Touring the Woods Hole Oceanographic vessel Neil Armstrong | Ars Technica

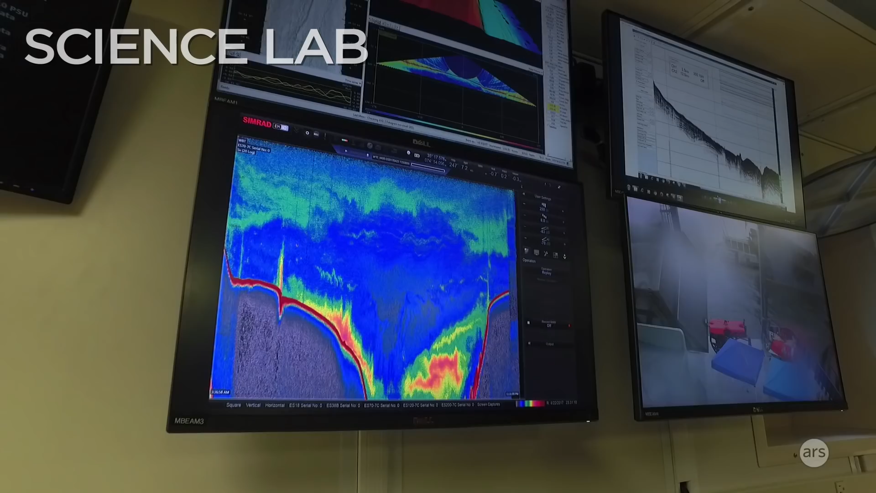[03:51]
In the past, what would happen is, if you drag something, you know,
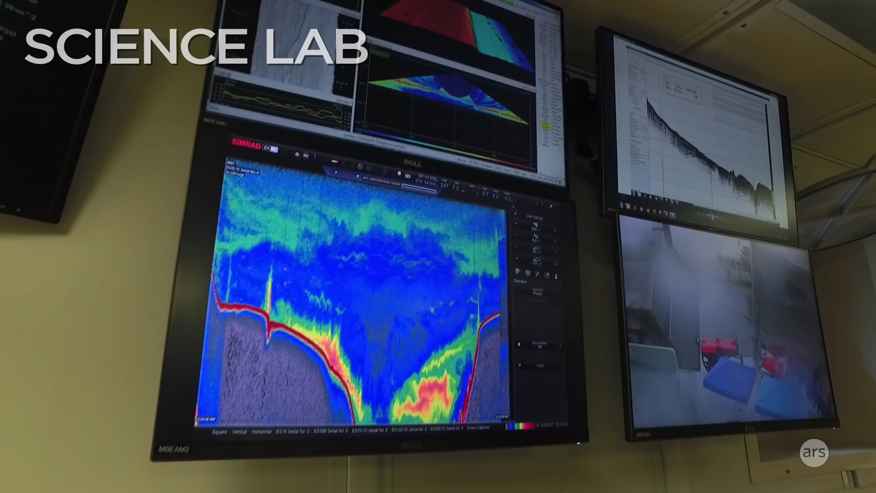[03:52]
tow something along the bottom and hope you run into methane bubbles sprinkling out, this way, you know, you can see them and then say, oh, that's exactly where they are, and then put your instrument down. Oh, great.
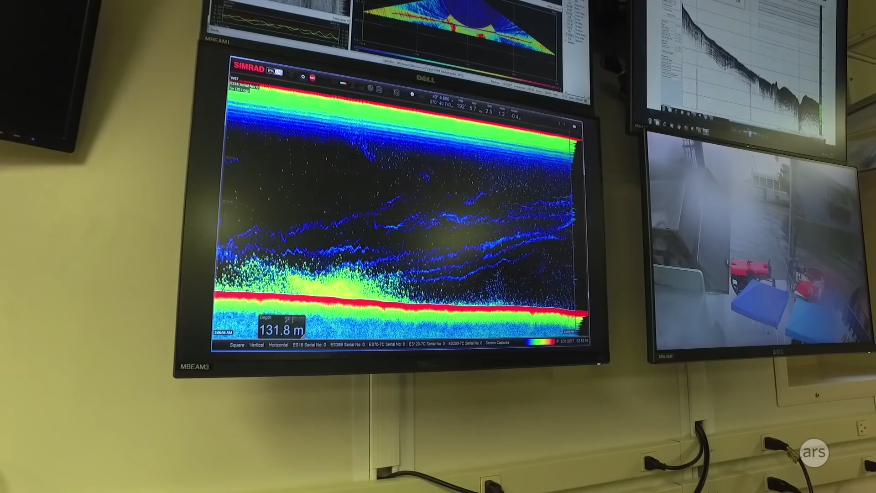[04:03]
On screen: depth 131.8 m
Oh, did you see that? That's methane bubbles coming up.